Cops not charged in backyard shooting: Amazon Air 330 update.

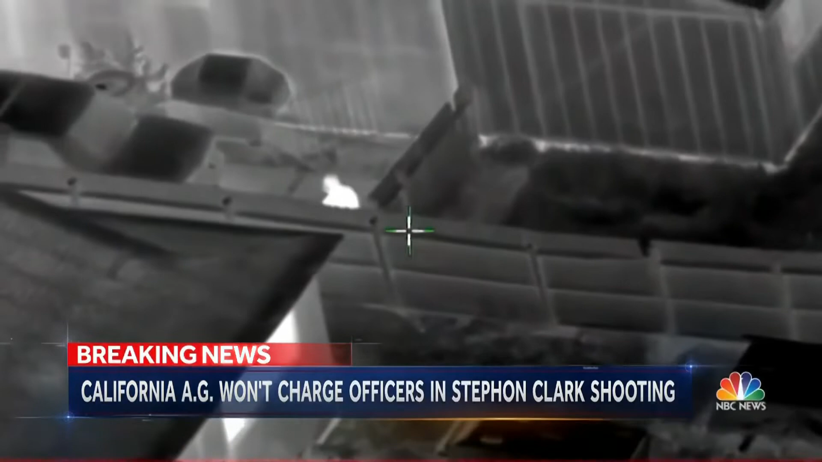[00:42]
The officers fired a total of 20 times, saying they believed he was armed. Instead, he was holding a phone.